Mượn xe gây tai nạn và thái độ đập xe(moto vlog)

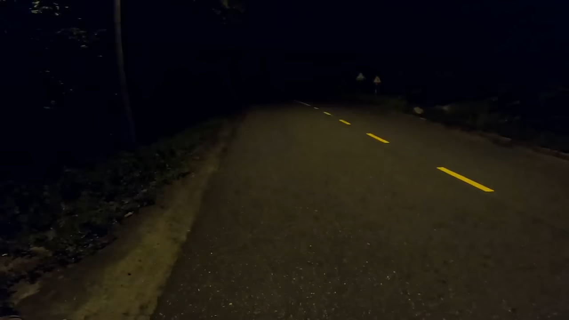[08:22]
Có gì hả? Ông bị tái xe ở trên này rồi.
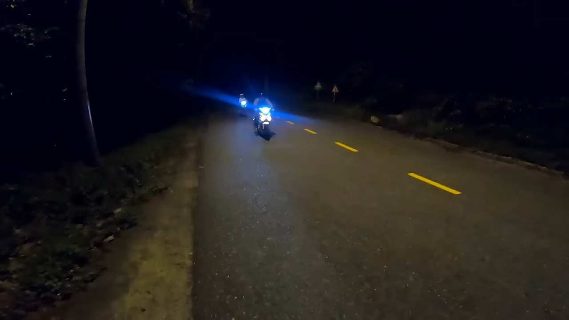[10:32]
Chạy thẳng xe vô trong luôn.
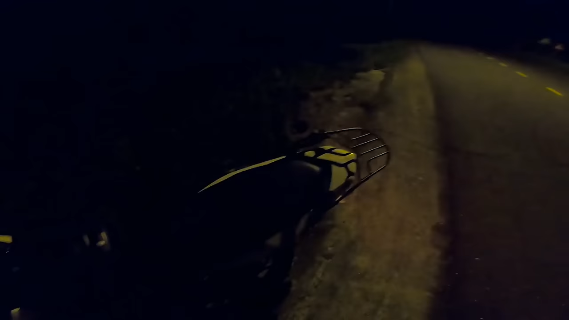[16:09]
Bây giờ cứ đẩy xuống đi.